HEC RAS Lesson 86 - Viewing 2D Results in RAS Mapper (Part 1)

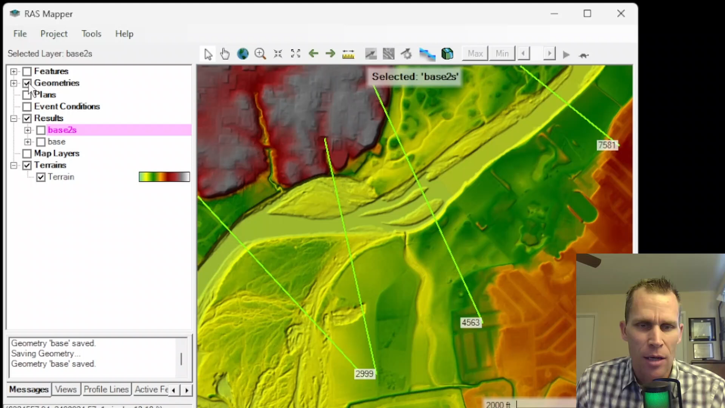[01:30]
OK, there's a few layers missing. So here's the river. We have the flow area and boundary conditions.
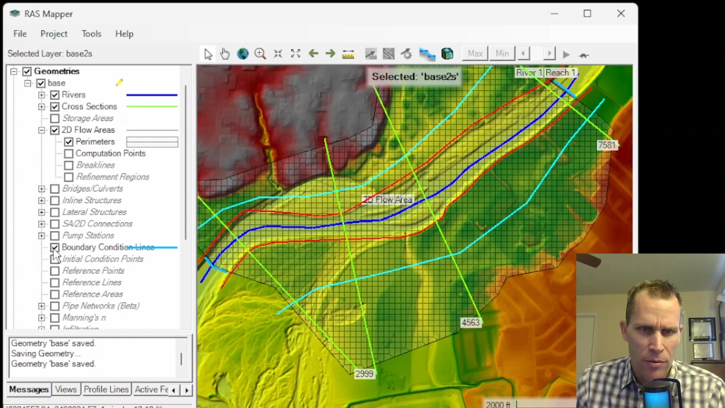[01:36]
All right, so this is just the main geometry. If I wanted to actually view the results,
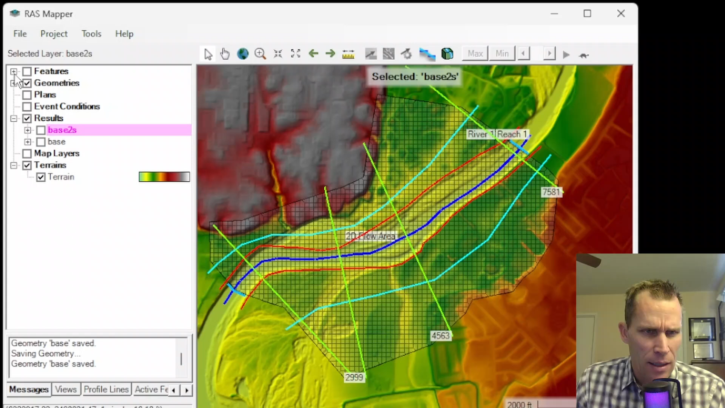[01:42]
let's go ahead and collapse geometry, go down to base 2S. I'm going to go ahead and check that on. And then now we have a number of layers here.